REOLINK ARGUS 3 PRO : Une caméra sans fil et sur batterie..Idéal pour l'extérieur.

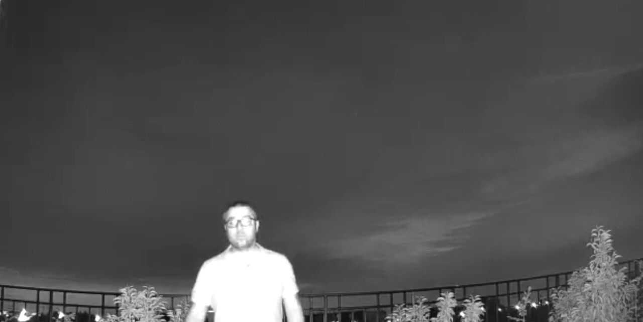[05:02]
ce que ça donne la nuit alors moi je trouve ça quand même pas mal en mode nuit généralement en tout cas les capteurs je les trouve bien chez RioLink et puis le traitement qui est un prêt aussi